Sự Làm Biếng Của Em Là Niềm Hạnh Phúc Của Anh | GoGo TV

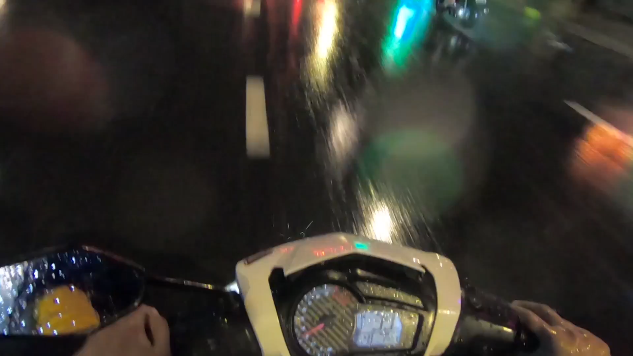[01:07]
Các bạn có thể thấy là ở ngoài trời mưa rất là to Chỗ này không có ngập đó nha Hồi nãy phía dưới kia kìa ngập quá Trời ngập luôn
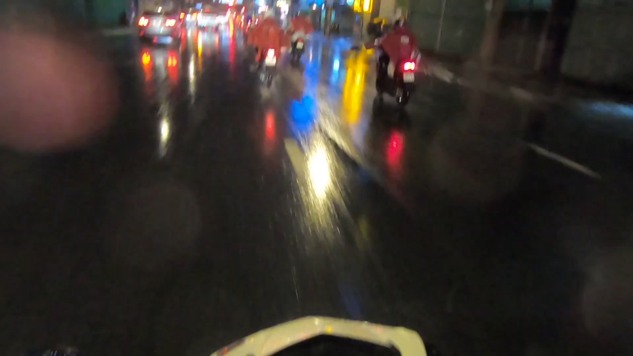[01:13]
Bây giờ mình đang trên đường đón một bạn Đọc cái tên thì mình thấy hình như là bạn nữ á Võ Thư Nhưng mà không biết là nam hay nữ nữa Tại vì gọi điện không nghe máy Chỉ nhắn tin được thôi